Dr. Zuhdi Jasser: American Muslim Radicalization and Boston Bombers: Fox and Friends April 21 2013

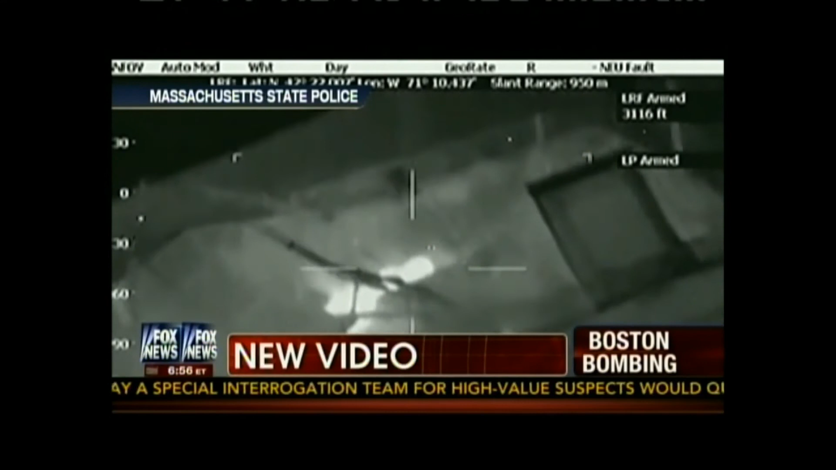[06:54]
hiding out in a boat as police closed in on him Friday night in Watertown. Wait till you see this infrared video for the first time.